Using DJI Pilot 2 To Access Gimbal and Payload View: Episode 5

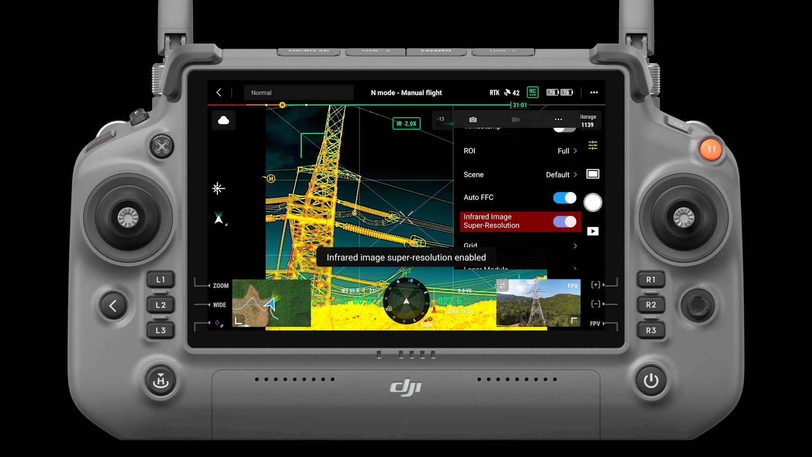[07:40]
This function can double the resolution of infrared photos and videos with sharper details. We recommend always having it turned on.